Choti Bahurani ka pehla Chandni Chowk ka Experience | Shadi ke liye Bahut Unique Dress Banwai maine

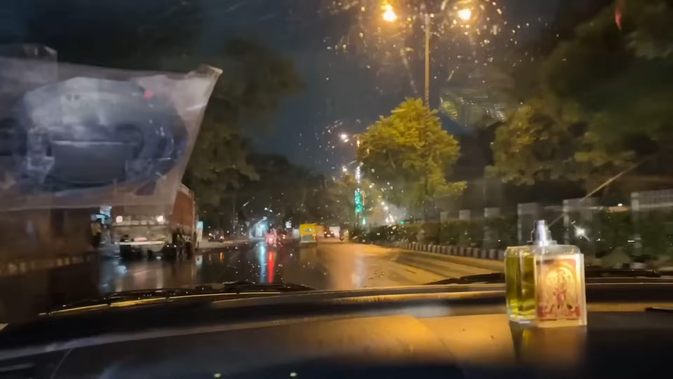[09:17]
एकदम से मौसम ने रुख बदला और मूसलाधार बारिश शुरू हो गई है।
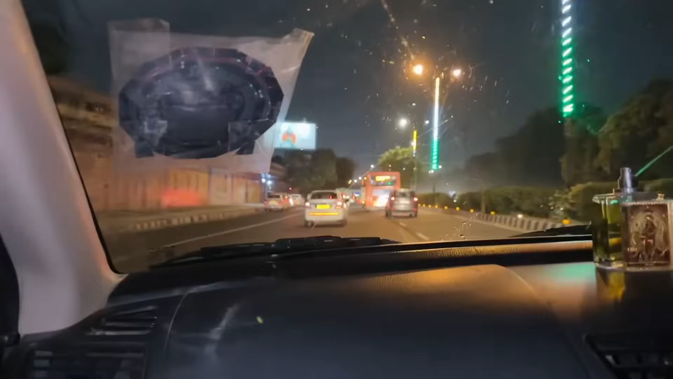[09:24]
हमने लिया कैब और जहाँ से हम निकले थे उससे हम करीबन 2 से 3 किलोमीटर आगे आए, तो देखिए चमत्कार की इधर बरसात ही नहीं है। तो अब हमें उम्मीद है कि हम जल्दी पहुंच जाएंगे,
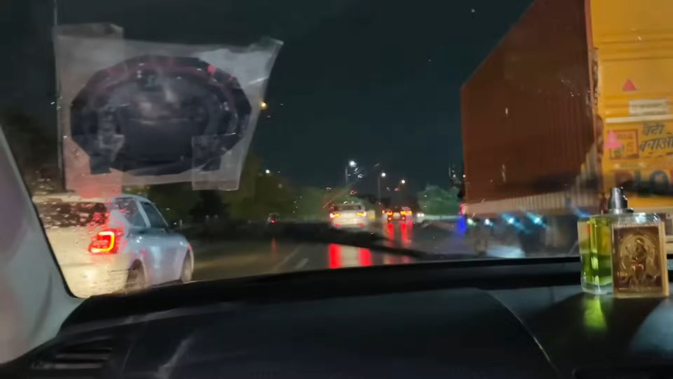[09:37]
कि फिर से बरसात शुरू हो गई है तो हमें इस दृश्य को भी कैद करना चाहिए।
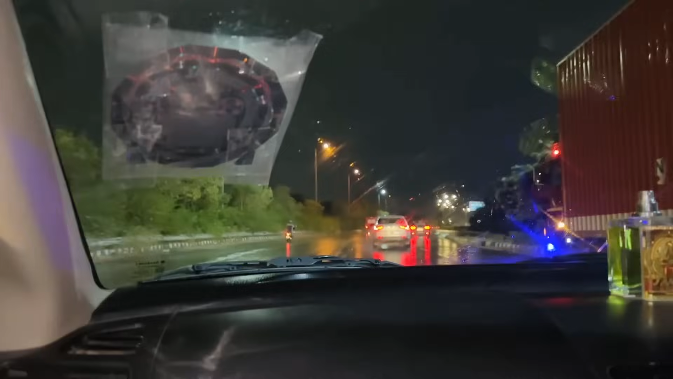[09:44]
तो ये काफ़ी विचित्र है और अब इससे ठंड बढ़ जाएगी दिल्ली में।
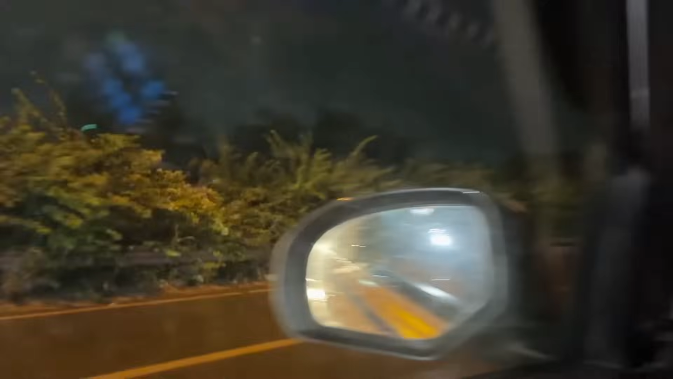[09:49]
और ये यहाँ पे रोक के चेक करते हुए, गाड़ी को रोक के चेक करते हुए कि क्या इन पौधों में पानी बराबर जा रहा है कि नहीं।
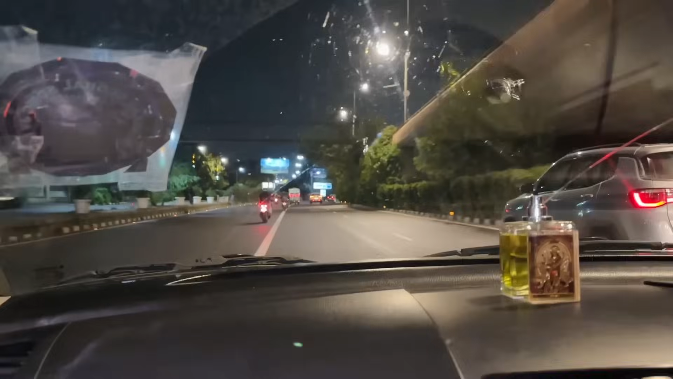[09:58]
तो कुदरत का खेल भी देखिए कितना अजीब कि अब चौथी बार हमने अपना कैमरा ऑन किया है और फिर से बारिश रुक गई है।
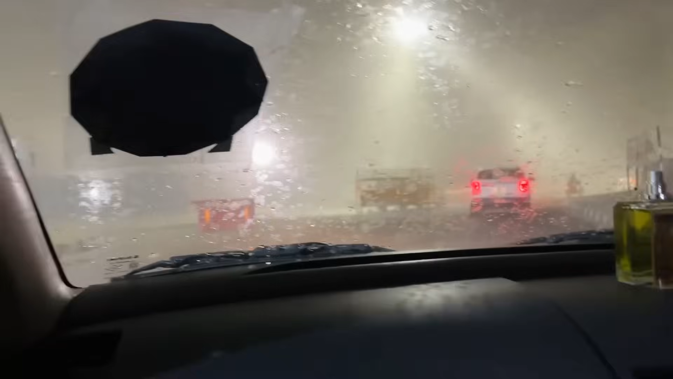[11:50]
फिर वही कुदरत का खेल देखिए, फिर से मौसम ने एक बार फिर से पलटी मारी।